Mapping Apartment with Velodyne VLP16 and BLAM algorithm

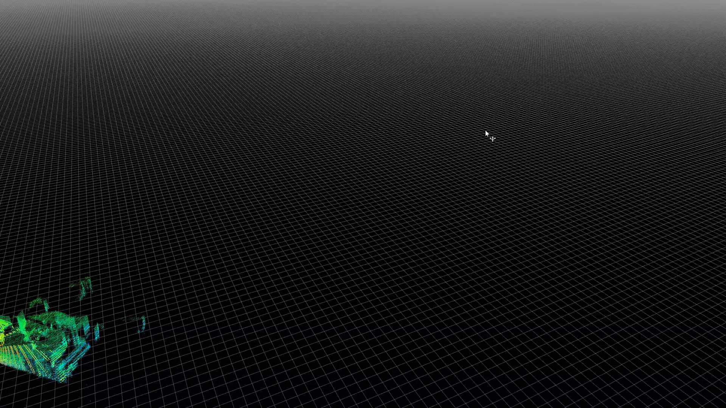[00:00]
So here I'm implementing blam you can see that we're mapping my apartment
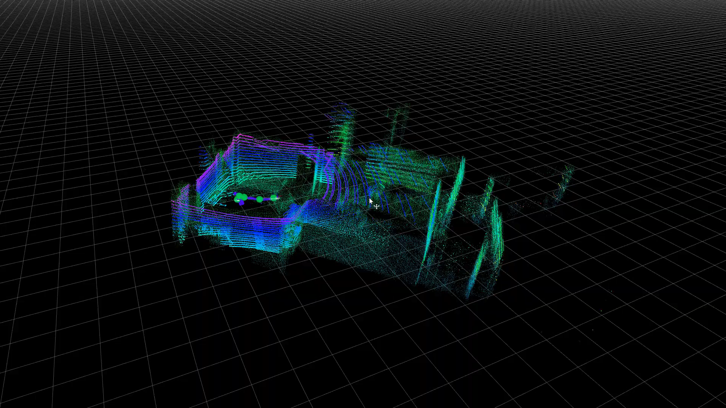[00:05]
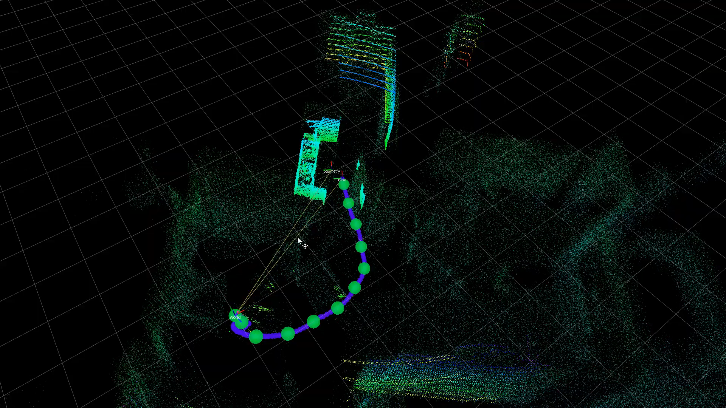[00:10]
You start off in one room and as we walk into another it sort of just fills in the space
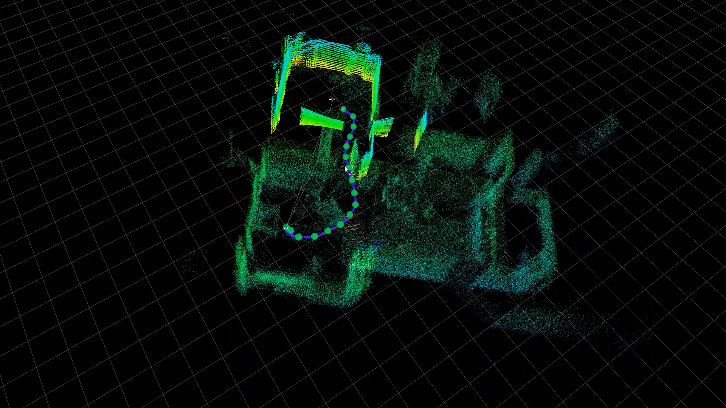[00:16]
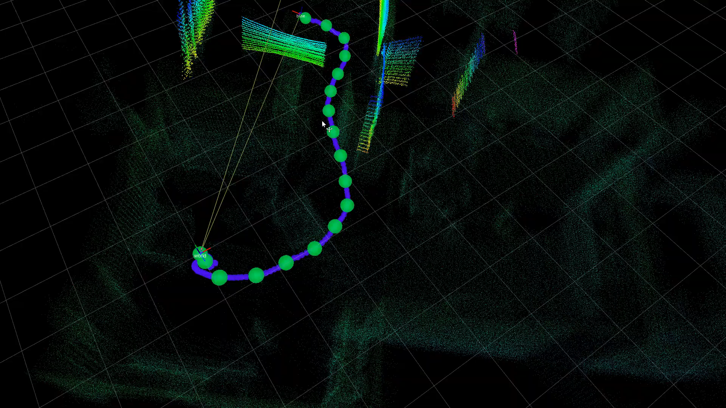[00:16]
While keeping in all of the previously collected points and starts mapping new
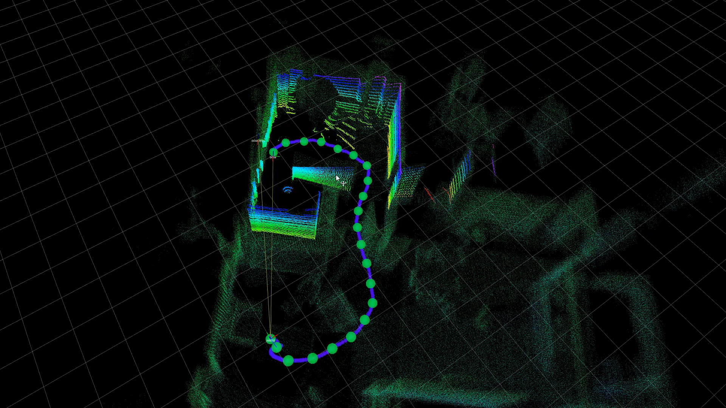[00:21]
areas Automatically and this is all done
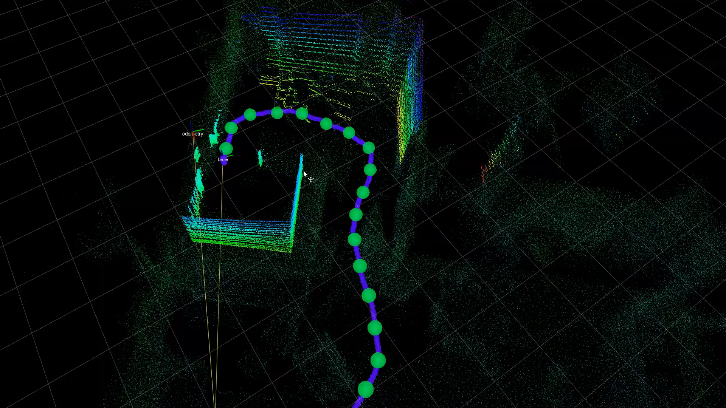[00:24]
Purely based on the valedine sensor data.
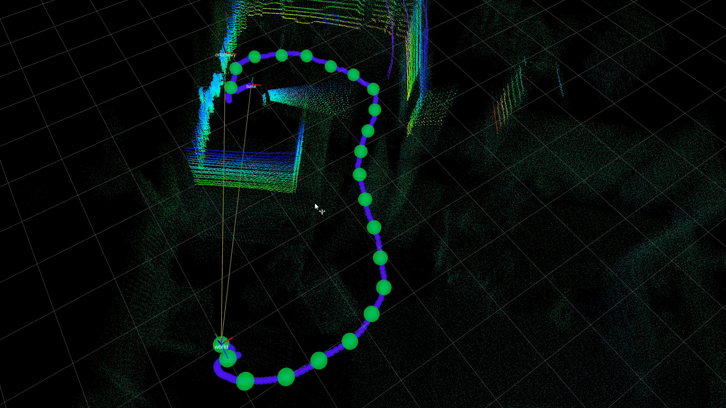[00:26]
There's no IMU. There's no potentiometer.
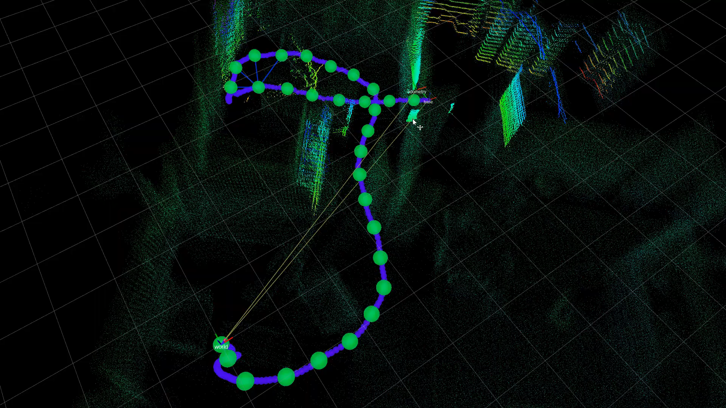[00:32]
There's no GPS This is purely from point cloud stitching that the odometry is enabled
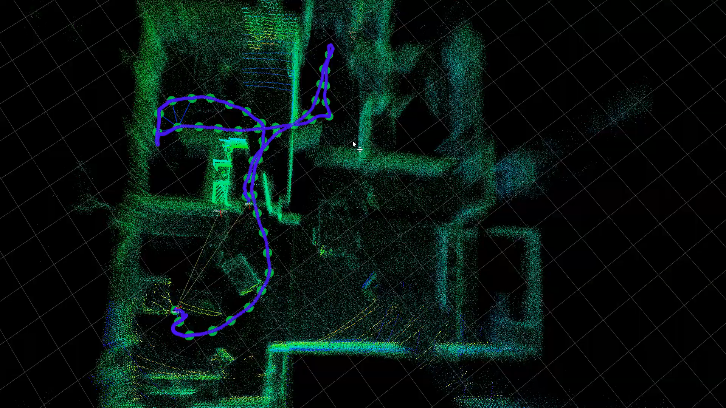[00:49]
Try to get a top view the apartment
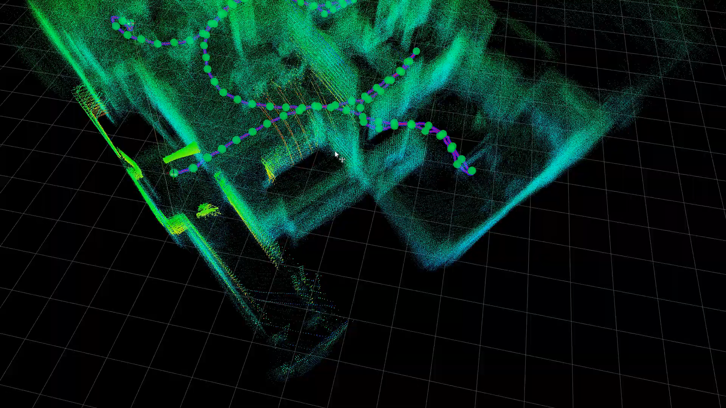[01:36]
And that is a map of the apartment.